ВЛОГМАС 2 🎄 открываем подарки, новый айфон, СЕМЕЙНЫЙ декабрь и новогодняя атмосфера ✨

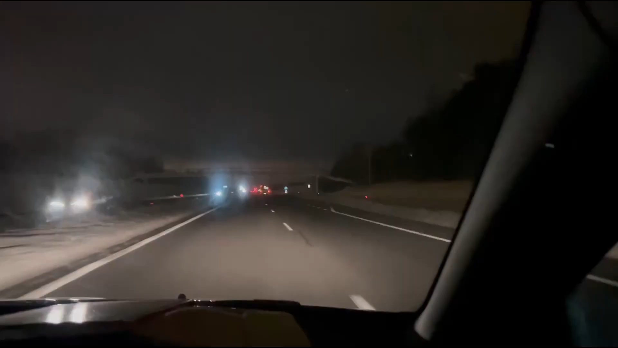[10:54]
Всегда как-то стремновато здесь ездить, потому что здесь нет фонарей никаких. И, кстати, вот на телефоне достаточно светло, но в жизни здесь темно, и только вот эти красные фары и вот эти вот то, что отсвечивают, я забыла, как называются эти штучки красненьким, что горят.
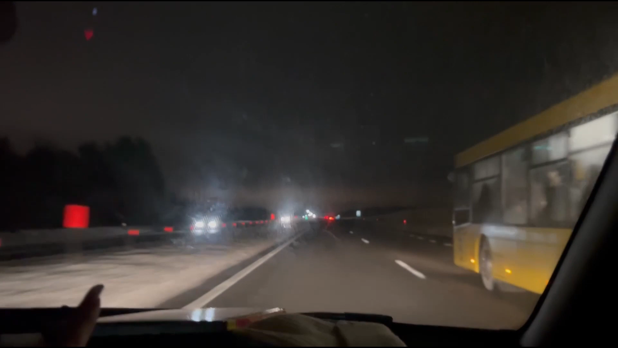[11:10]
Все, и темно, темно, и страшно, что здесь нет никаких ограждений, то есть в любой момент может какое-то животное выскочить, и прям это страшно. Я боюсь, я вообще, в принципе, боюсь скорости, боюсь, я всего боюсь в этой жизни, ужас.